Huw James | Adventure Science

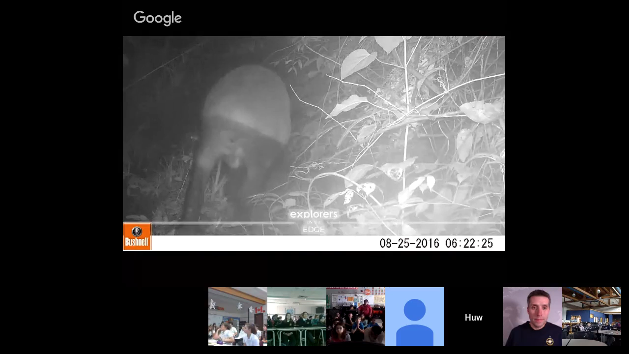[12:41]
That one's a tapir wandering off into the distance back there. But what we try and do is film these animals and
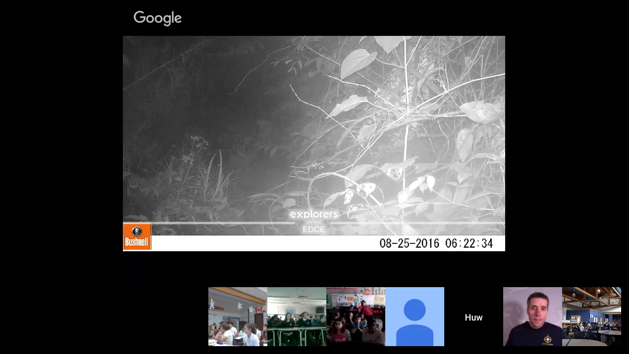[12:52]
try and find out what kinds of animals live there. So the snakes live in that part of the jungle. And we found out that they actually do live in that part of the jungle.